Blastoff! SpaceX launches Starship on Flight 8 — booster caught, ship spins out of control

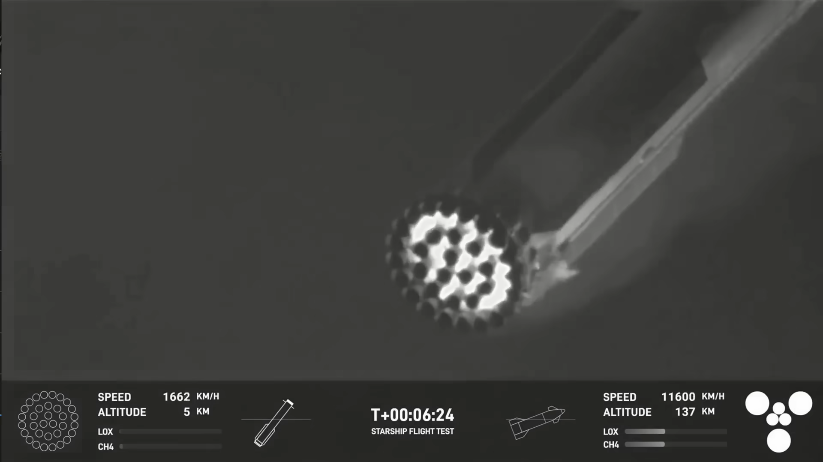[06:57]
back for its precision landing at the launch site.
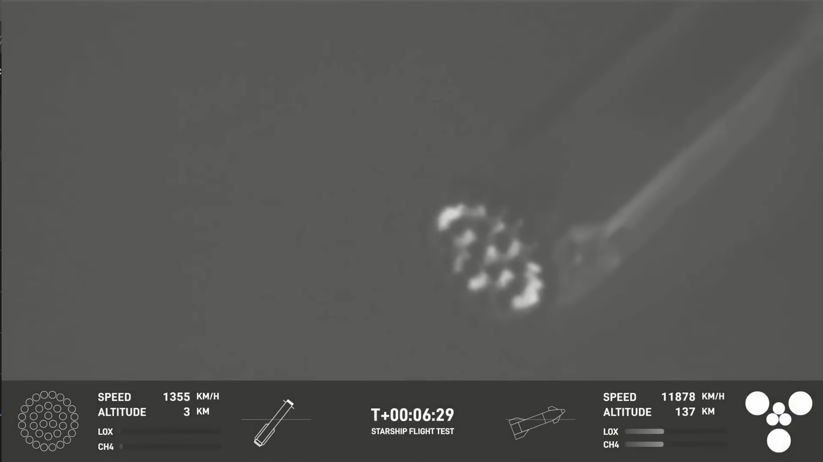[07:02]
Once again, we're going to ignite first the center 13 engines. We can see that coming up here momentarily.